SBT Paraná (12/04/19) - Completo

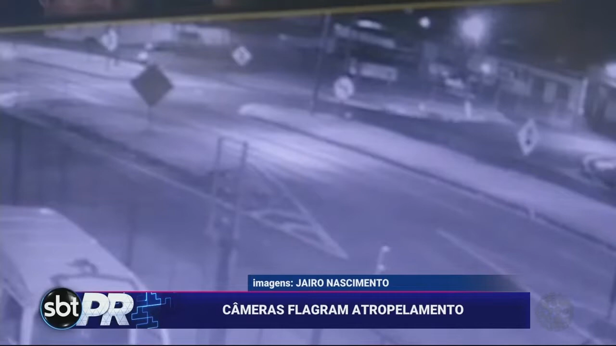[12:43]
O motociclista não conseguiu desviar e o atingiu. Os dois ficaram feridos.